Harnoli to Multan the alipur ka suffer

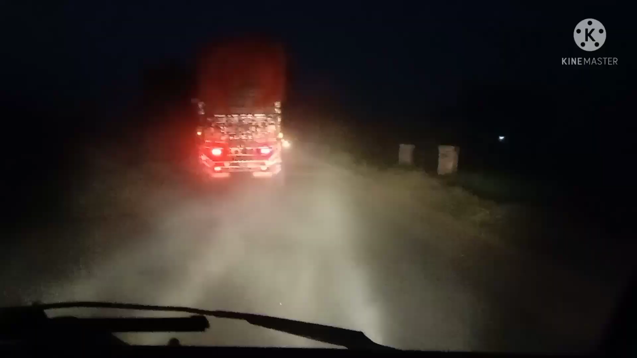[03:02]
गयो अलीपुर शहर का बाईपास साइड से ए भी साइड से फतेहपुर ए भी साइड अलीपुर शहर पर सीधा
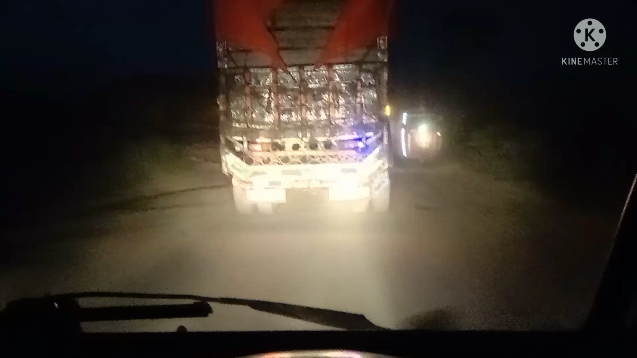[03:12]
कॉलेज चौक तो निकल तू हूँ वाले वाला मजीद सामने हो
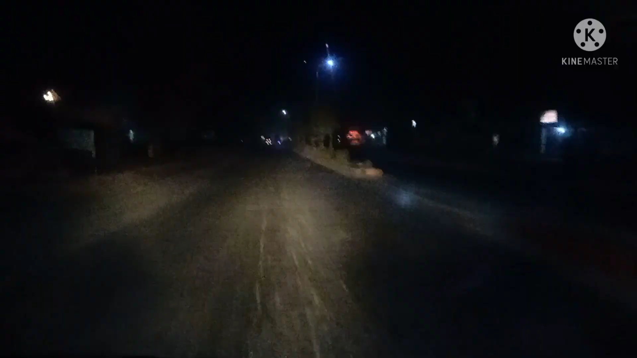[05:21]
ये शहर चौक मुंडे का चौक मुंडा नवा ना रखे ने हम चौक सरवर शहीद। चौक मुंडे का मेन चौक